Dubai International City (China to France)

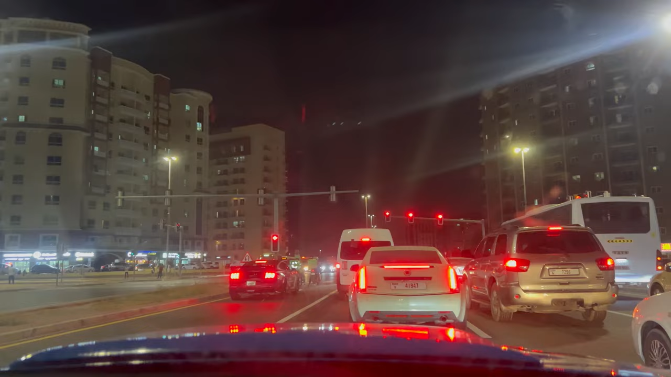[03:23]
ਸਲੀਮੇ ਕਿੱਥੇ ਆ ਗਿਆ ਤੂੰ, ਮੈਨੂੰ ਲੱਗਦਾ ਤੂੰ ਚਾਈਨਾ ਲਿਆ ਮੈਨੂੰ ਯਾਰ। ਇਹ ਆ ਚਾਈਨਾ ਕਲਸਟਰ, ਚਾਈਨਾ ਕਲਸਟਰ ਤੋਂ ਆਇਆ ਆਪਾਂ, ਚਾਈਨਾ ਕਲਸਟਰ, ਹਾਂ ਇਹ ਸਾਡੀ ਹੈਗੀ ਇੰਟਰਨੈਸ਼ਨਲ ਸਿਟੀ,
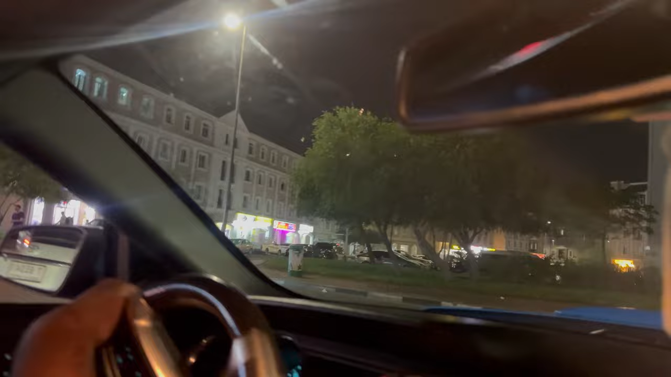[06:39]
ਚੱਤੇ ਜਾਮ ਹੋਏ ਫਿਰਦੇ ਇੱਥੇ ਤਾਂ ਚੱਤੇ ਤੇ ਚੱਤਾ ਚੜਿਆ ਪਿਆ ਮਤਲਬ ਚੱਕੇ ਤੇ ਚੱਕਾ ਚੜਿਆ ਪਿਆ
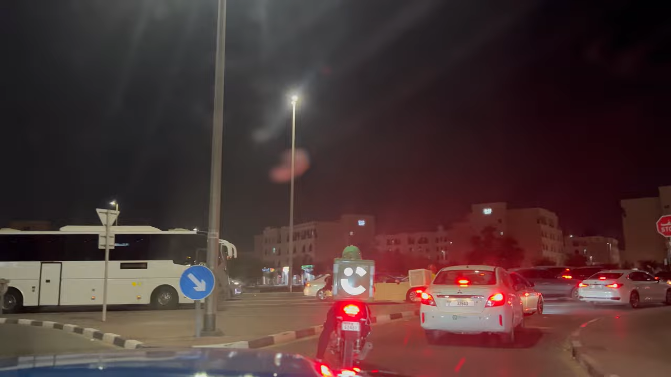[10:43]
ਚਲੋ ਜੀ ਹੁਣ ਤੁਹਾਨੂੰ ਮਿਲਦੇ ਅਸੀਂ ਆਨ ਦਾ ਵੇ ਆਹ ਰਸ਼ ਜਿਹਾ ਕੱਢ ਲਈਏ ਠੀਕ ਆ ਅਤੇ ਉੱਧਰ ਪੂਰਾ ਰਸ਼ ਆ ਇੱਧਰ ਬੰਦੇ ਮੈਂ ਬੁੜੀਆਂ ਲੱਗੇ ਹੋਏ ਨੇ ਅਗਲੇ ਕੰਮਾਂ ਧੰਦਾ ਤੋਂ ਆ ਕੇ ਗੇੜੇ ਛੇੜੇ ਕੱਢਣ ਚਾਈਨਾ ਵਾਲਿਆਂ ਨੇ ਹੱਥ ਕੀਤੀ ਆ